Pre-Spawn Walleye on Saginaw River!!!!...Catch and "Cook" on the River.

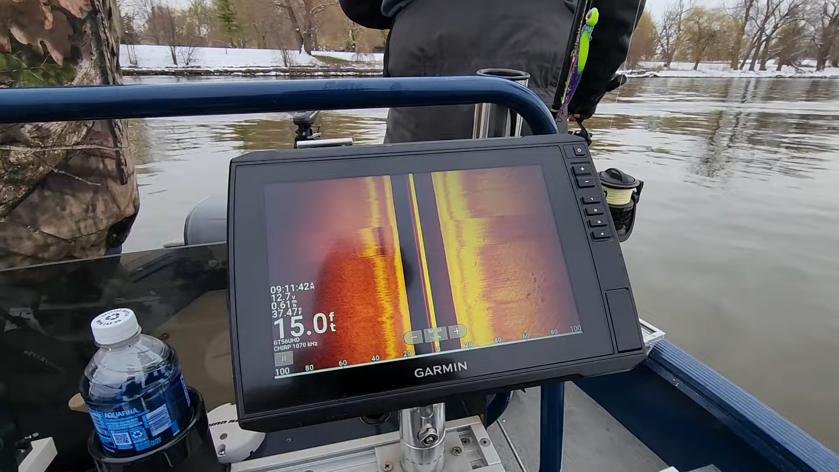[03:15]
On screen: depth 15.0 ft
A couple little ones right there.
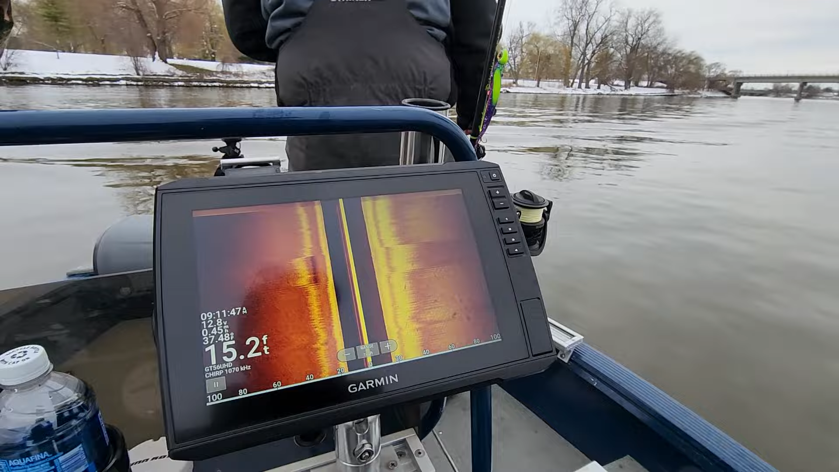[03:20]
On screen: depth 15.2 ft
We're marking them as we go. Staying out of the pack. There he is.